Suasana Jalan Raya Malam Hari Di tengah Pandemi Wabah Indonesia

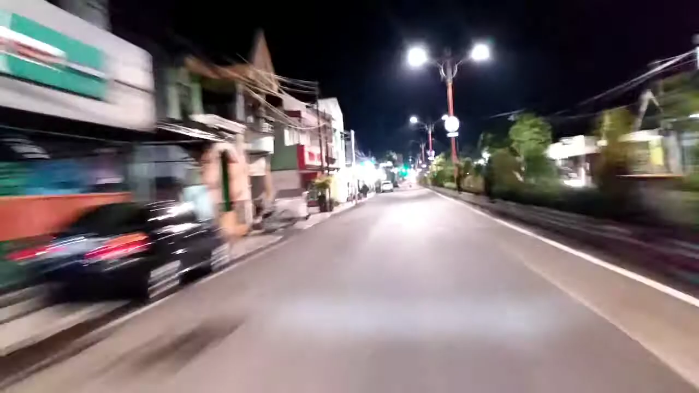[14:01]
berhenti lagi kita nah ini perempatan pemuda teman-teman planet band itu pemuda